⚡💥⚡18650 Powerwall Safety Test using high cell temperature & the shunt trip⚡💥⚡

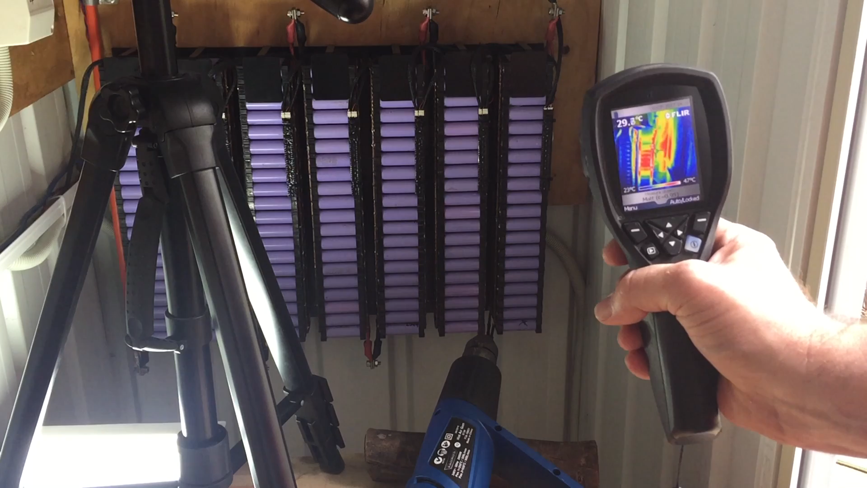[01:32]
On screen: spot 29.8°C
you want to keep a good eye on it hopefully we don't have any problems with heat and the pack itself you can see now the temperature is skyrocketing it's gone up to 41 degrees